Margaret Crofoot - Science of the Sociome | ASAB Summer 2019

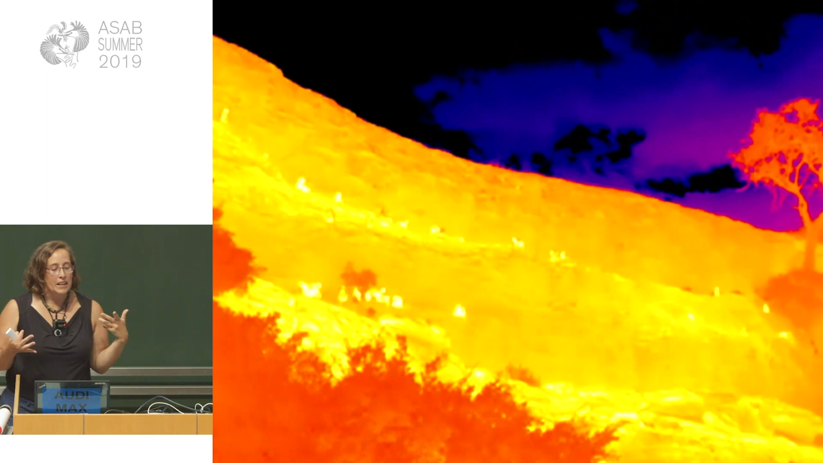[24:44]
This is a particularly interesting night because you have one group who comes in, you have a second group who actually shows up at the sleeping site part way through.